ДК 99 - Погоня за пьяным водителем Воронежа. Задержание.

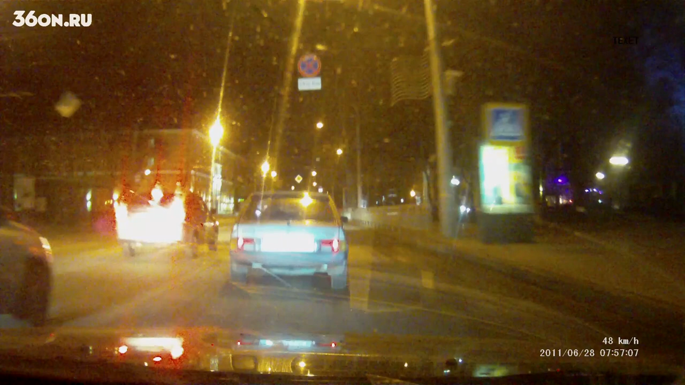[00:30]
Давай, Опель сбоку, я сзади. Вот, все, прямо сейчас, давай, жмем, все. Тормози, тормози. Гранта перед ним, становись, тормози. А это кто, Карина? Это с нами. Мы, если что, извинимся.
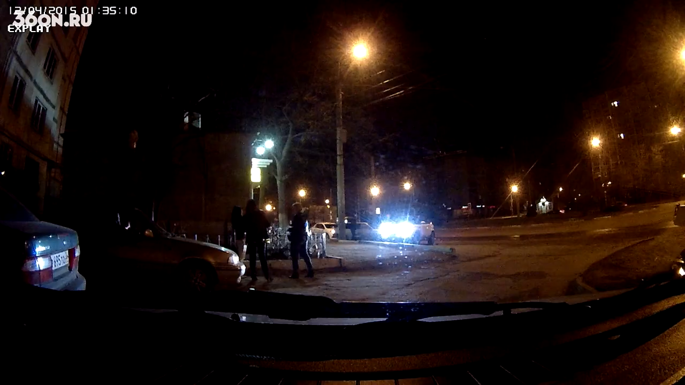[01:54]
там уже все ребята подъехали, и все как бы видели, как он сделал глоток. Доказательство было разительно, в том плане, что он был выпивший.
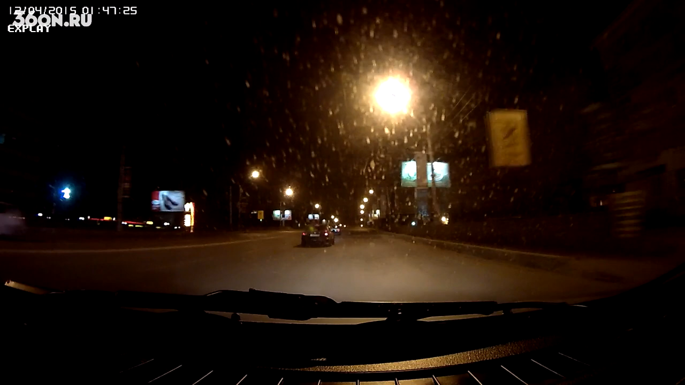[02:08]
Долго эта погоня была, маршрут был неадекватный совершенно, собственно, как и поведение водителя. Он поскочил на красный. Ну, вот машины 4, наверное, за ним ехали. Вот на этом месте, почти около ГБУ, все-таки удалось его... Ну, мы со всех сторон его окружили и остановили.